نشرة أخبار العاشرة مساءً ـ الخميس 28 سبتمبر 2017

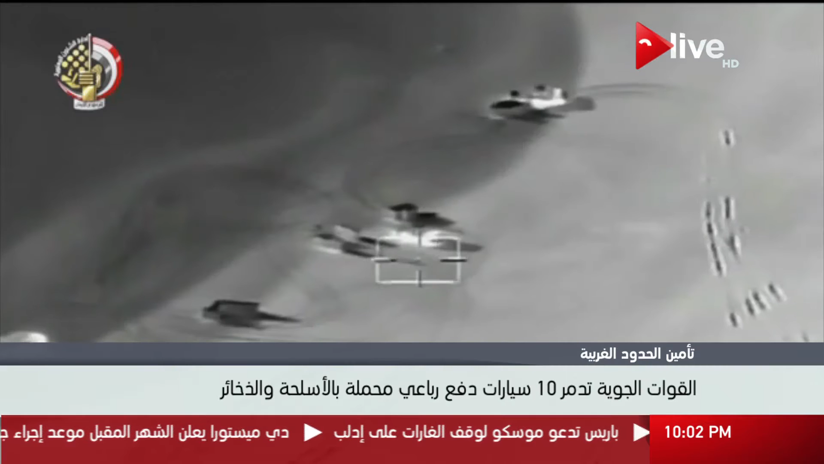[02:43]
على معلومات استخباراتية مؤكدة تفيد بتجمع عدد من العناصر الاجرامية تستعد للتسلل الى داخل الحدود المصرية
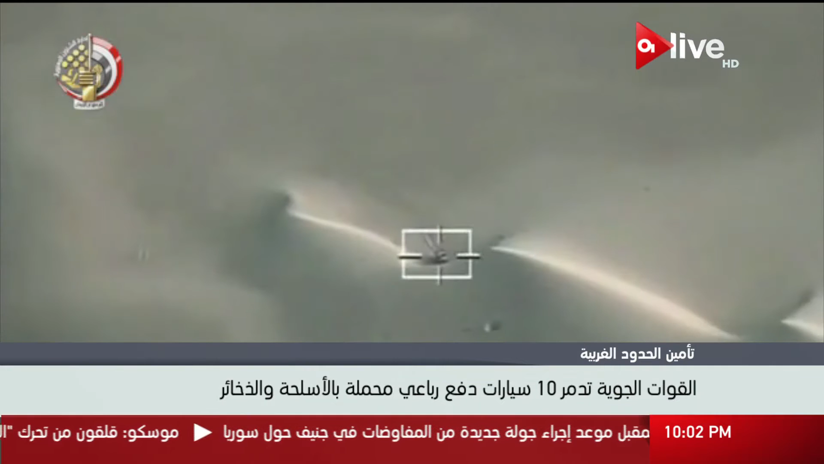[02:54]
باستخدام عدد من سيارات الدفع الرباعي على الاتجاه الاستراتيجي الغربي وبأوامر من القيادة العامة للقوات المسلحة
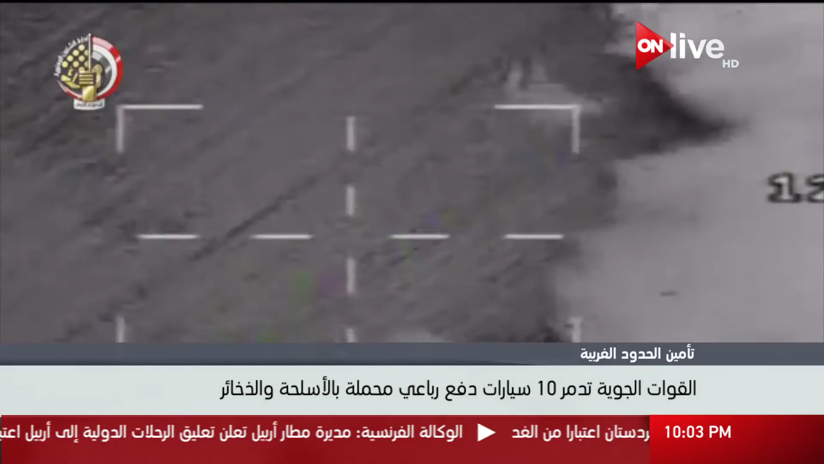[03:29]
وقد اصفرت العملية عن استهداف وتدمير عشر سيارات دفع
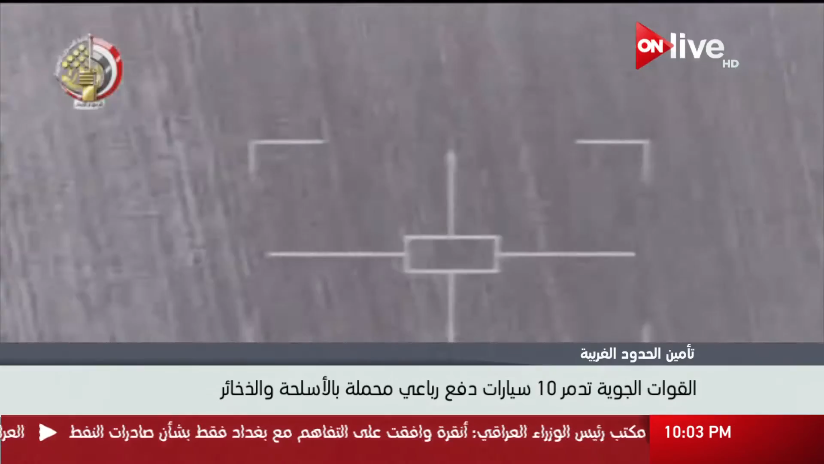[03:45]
رباعي محملة بكميات من الاسلحة والذخائر والمواد المهربة يأتي ذلك مع استمرار قيام القوات الجوية
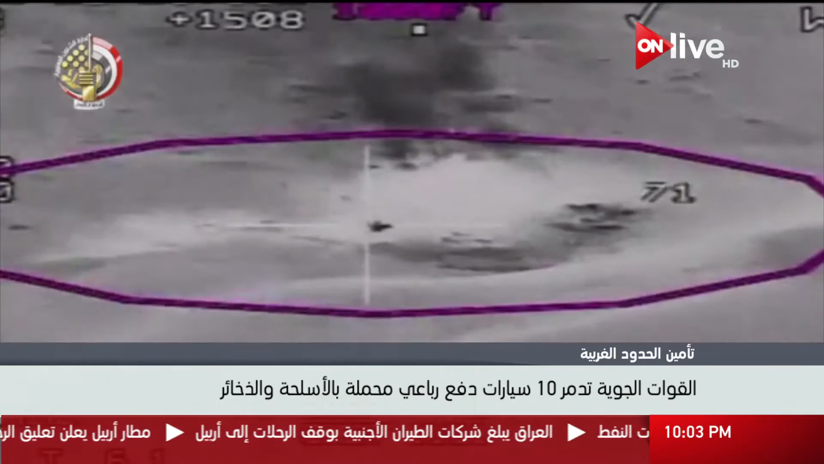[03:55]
وعناصر حرس الحدود في تنفيذ مهامهما بكل عزيمة واسرار لتأمين حدود الدولة ومنع اي محاولة للتسلل او اختراق الحدود على كافة الاتجاهات الاستراتيجية